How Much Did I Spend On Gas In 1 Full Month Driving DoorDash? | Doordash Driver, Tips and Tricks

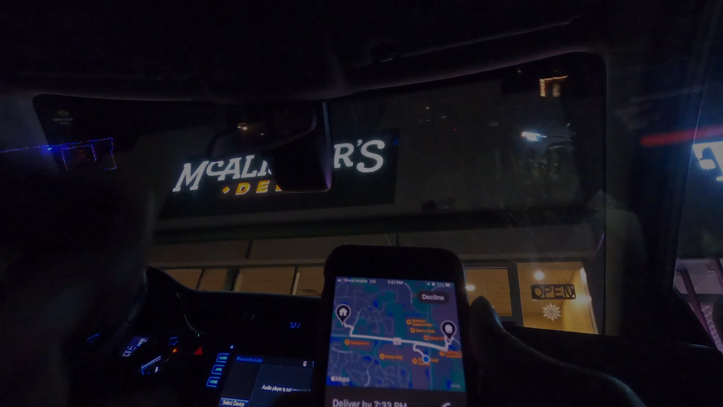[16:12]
Got us one. McDonald's 1.9 miles for $5.34. Let's do it.